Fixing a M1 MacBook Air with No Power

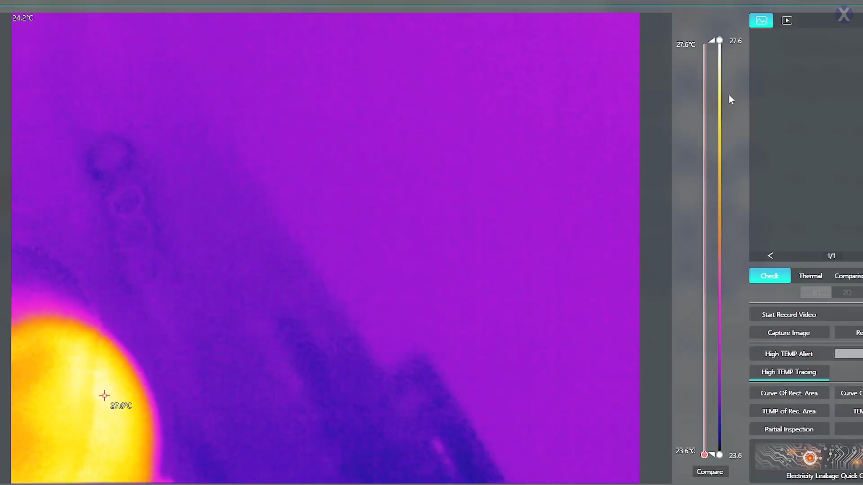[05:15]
So let's go ahead and just plug this in. And we're on this side. So I'm curious just how it's going to react under the thermocam, right?
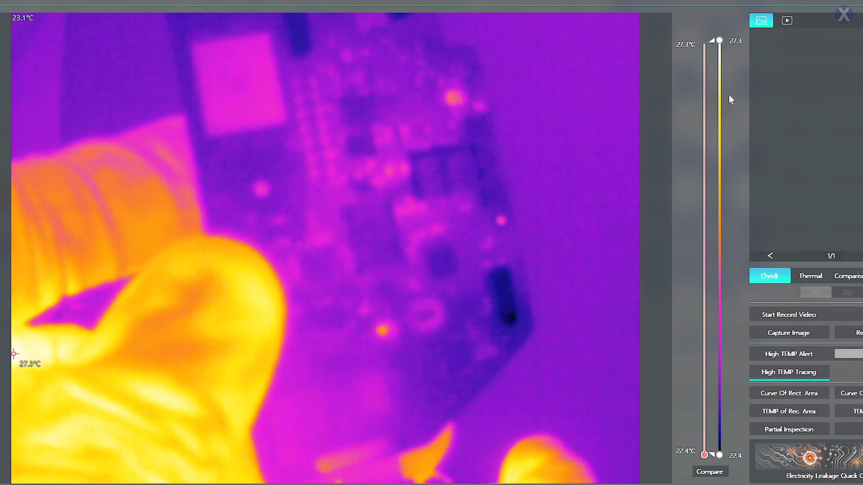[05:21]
On screen: scale top 27.3°C, scale bottom 22.4°C
Are we going to see something? It looks like we are. So we're seeing this one flash and flicker.
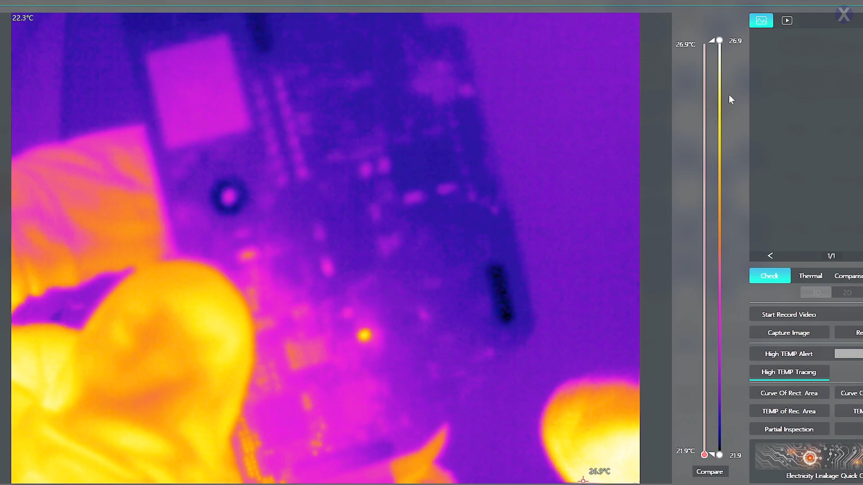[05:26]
On screen: scale top 26.9°C, scale bottom 21.9°C
And that does look like there is a problem, right, with that one.
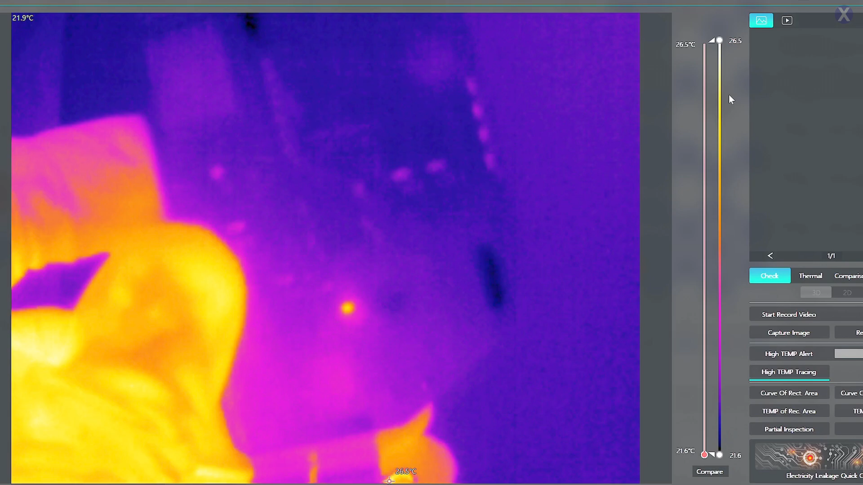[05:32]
On screen: scale top 26.5°C, scale bottom 21.6°C
That's the one that's burning and doing something. So what that's doing is that's actually causing a squirt that goes around there.
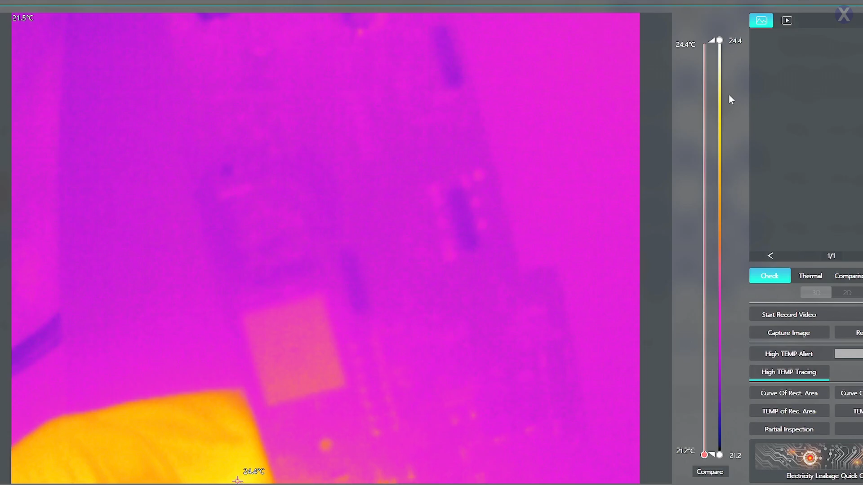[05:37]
On screen: scale top 24.4°C, scale bottom 21.2°C
And most likely the one that's burned is the major problem. Just we could try that again. Do you see that?
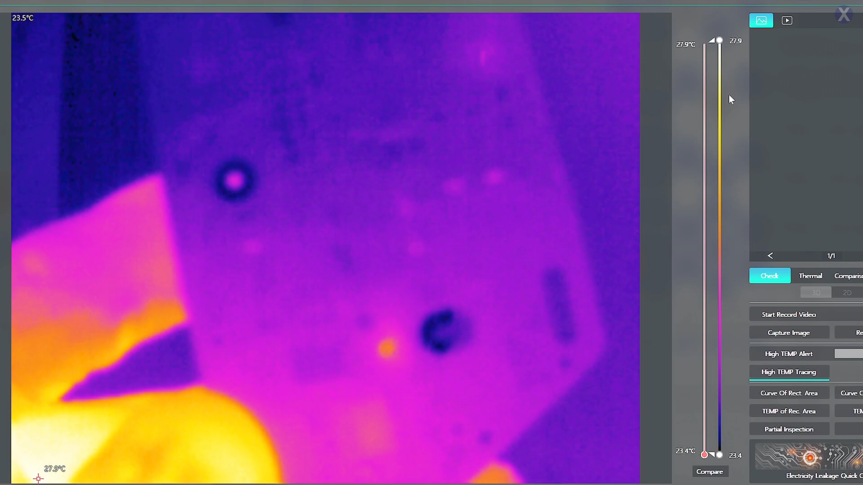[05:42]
On screen: scale top 27.9°C, scale bottom 23.4°C
Looks like there's a rave going on down there, man. They're all by themselves. No one else wants to party with them. So we plug in the other port and see if it does the same thing. So that looks to be it. So we need to call the cops on this party. We need to make sure that we clear out everyone, make sure everyone's fine because, you know, they're doing some bad stuff there. So let's go ahead and remove them and see what happens after that.
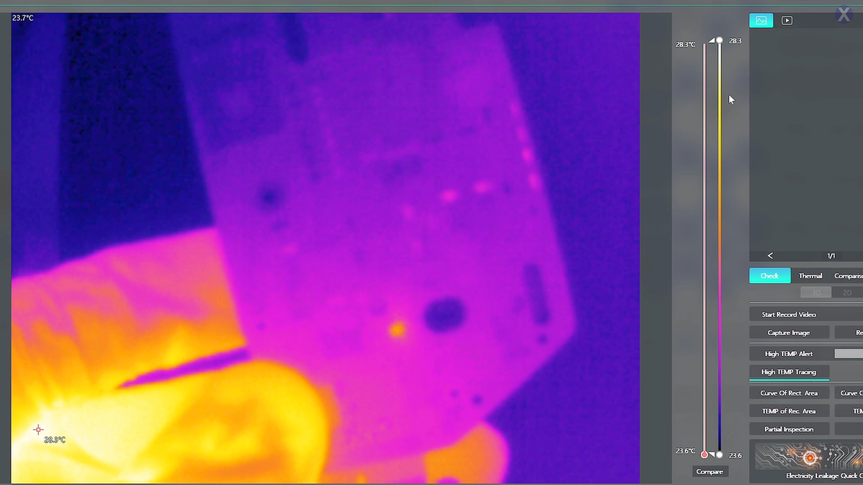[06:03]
On screen: scale top 28.3°C, scale bottom 23.6°C
Hopefully that should actually make it work.